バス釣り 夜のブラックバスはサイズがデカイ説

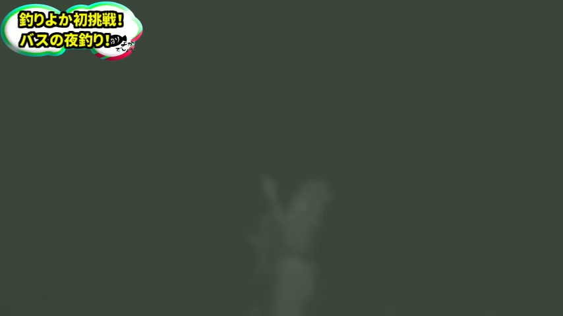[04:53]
マジ?釣れてる?マジ?
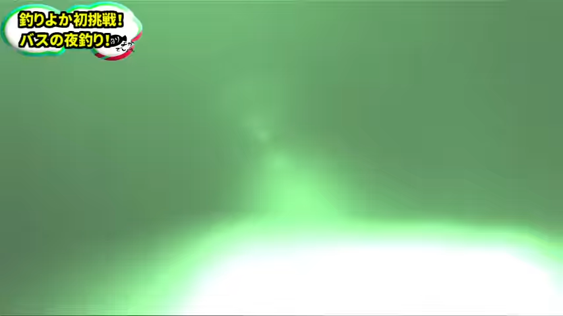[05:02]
船よくんあのライト
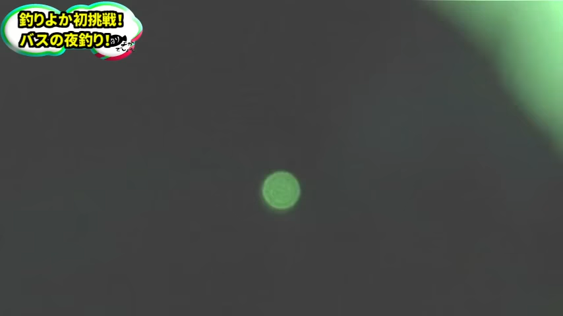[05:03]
船くんごめんライトライトバケモン来たからバケモンでかい?
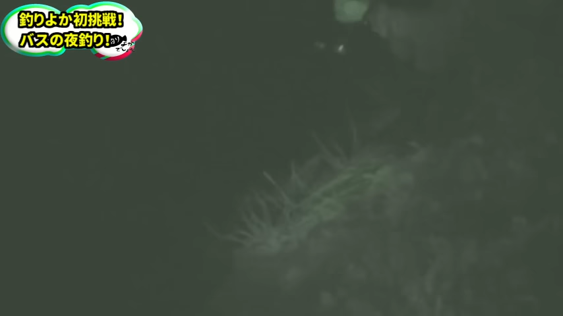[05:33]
いやでかいじゃんナイスバス
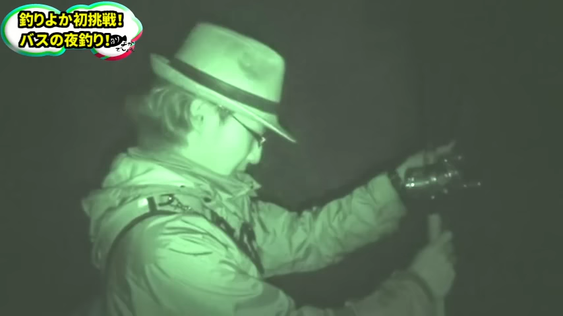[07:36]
キムッコンはい!釣ったね釣った!釣ったというか釣れた!
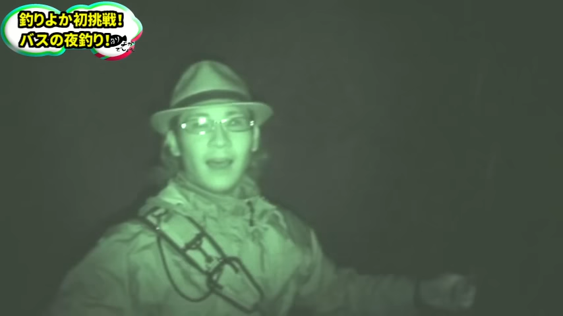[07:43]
ははっ!今回はほんと釣れたって感じだったね完全にゴミと思ったずーっとあれ?ん?釣れてる?違う?
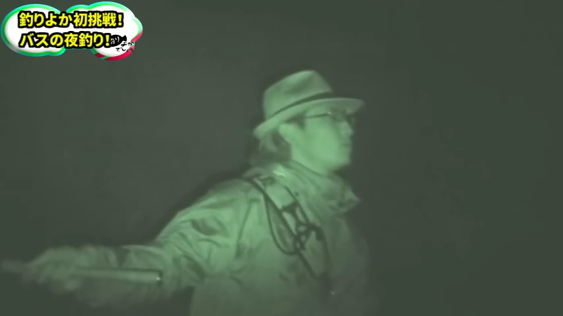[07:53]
ウーって言ったねあ、これ引っ張れるゴミだブルンブルンブルンブルンブルンへー引いた?引いた!跳ねない!
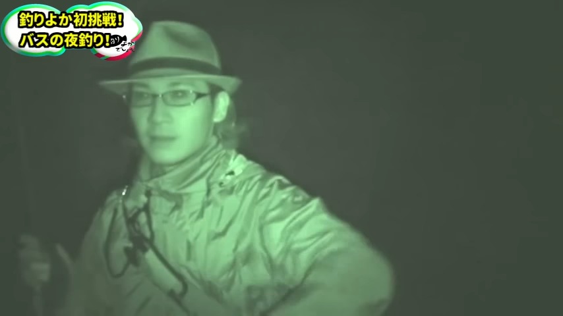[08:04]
おーで、そこに突っ込む楽しいね、夜バスてかほんと釣れるんだね目